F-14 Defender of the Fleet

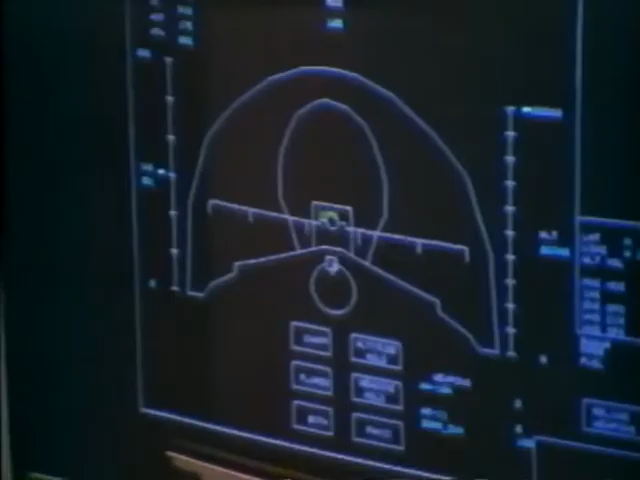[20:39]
Both planes are now closing at over a thousand miles per hour.